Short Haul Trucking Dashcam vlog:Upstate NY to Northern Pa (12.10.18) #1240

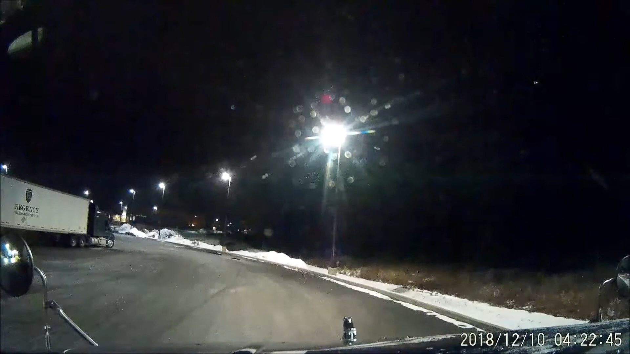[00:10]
Good day and greetings from stop number one of the week of the day out here in Camillus New York Backing in to door number two All right all done with stop number one out here in Camillus New York
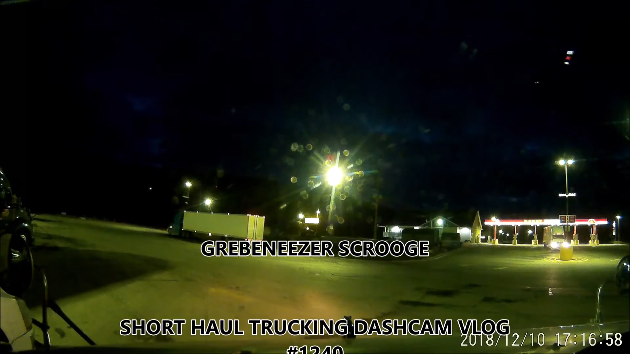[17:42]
Out here from exit 59A, dandy diesel,
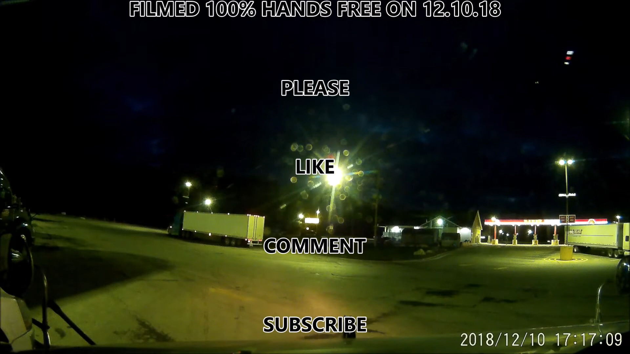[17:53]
dandy convenience truck parking here, so that's what I'm shutting down for a 10 hour break